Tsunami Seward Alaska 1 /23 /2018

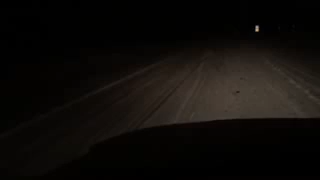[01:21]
a hundred and seventy miles southeast of kodiak and there's supposed to be a giant wave just saw me if you will it's supposed to be hitting i'm driving right around beach area turn on the bright lights and see if we're gonna get hit by the big wave you know kind of like tornado chasing only wave chasing